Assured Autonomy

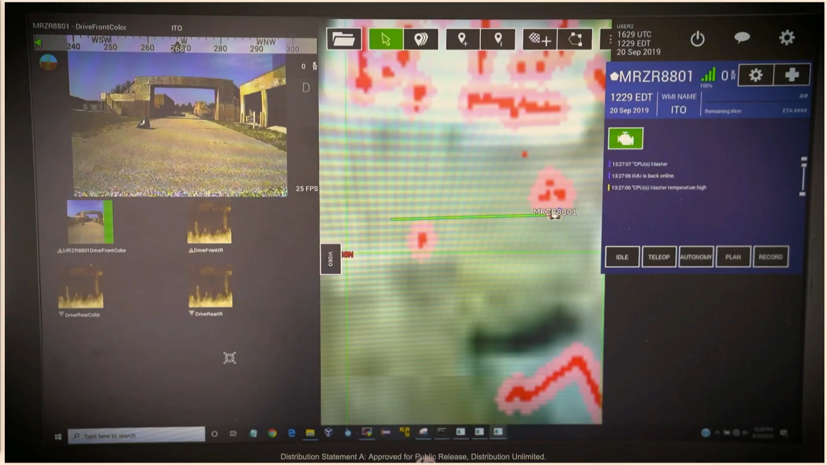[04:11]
Once our target is under the tarp, the baseline system no longer detects its presence.
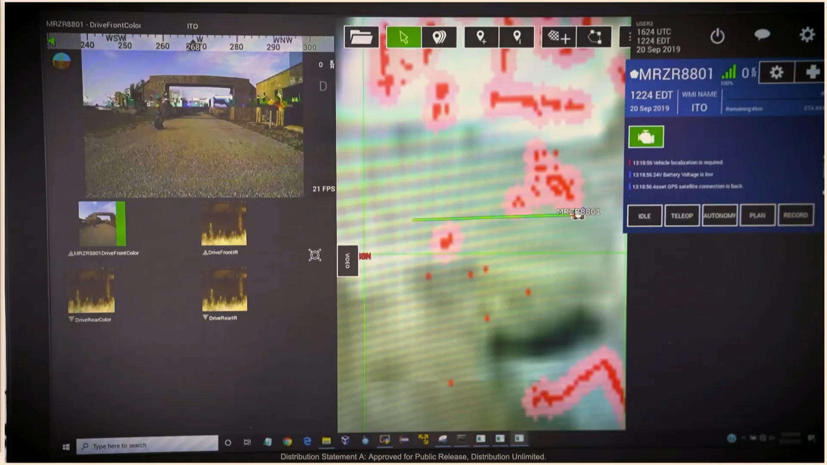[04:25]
the target is identified correctly as an obstacle.